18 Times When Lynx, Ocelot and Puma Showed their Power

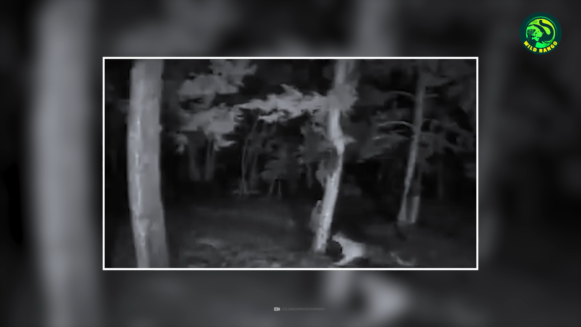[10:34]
The puma madly chases and finally grabs a raccoon from the tree, even as the other raccoons decide to flee. It looks easy, but it was a spectacular catch.